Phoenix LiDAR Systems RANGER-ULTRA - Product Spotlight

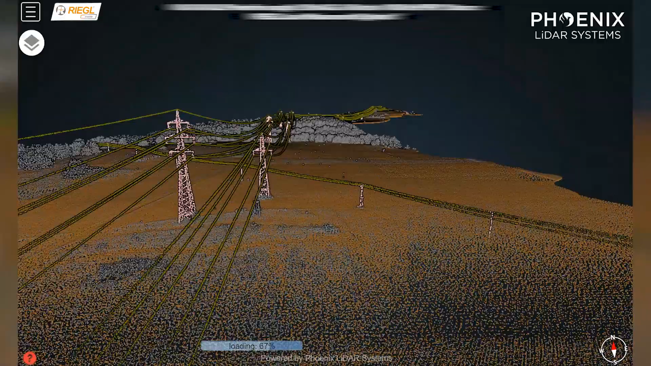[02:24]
you can fly a helicopter at 700 feet above ground level and 55 knots while still collecting over 30 points per square meter on a single pass.